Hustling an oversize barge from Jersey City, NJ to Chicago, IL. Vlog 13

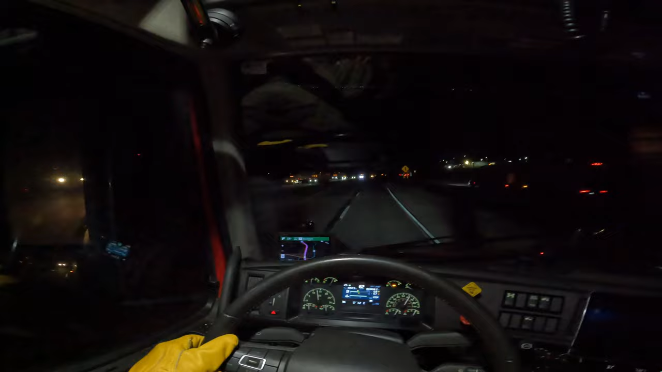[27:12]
so uh this is how we do it i'm airing my truck out so i don't get uh sick from inhaling the those vapors of that spray so uh unexpected adventure that's how the road looks like at night i'm kind of supposed to stop already
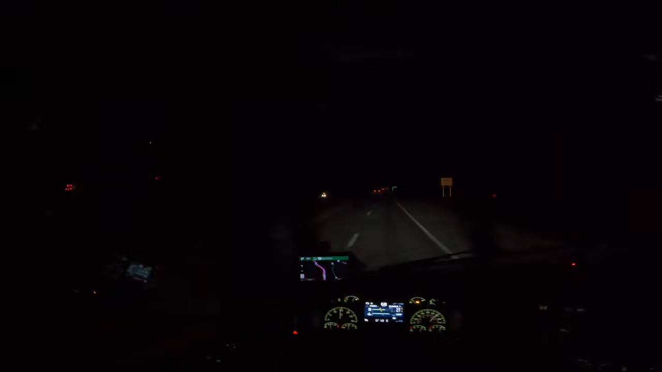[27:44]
not supposed to drive the oversized after dark but uh the nearest truck stop is 23 miles away i have to get there i have no other place to stop so uh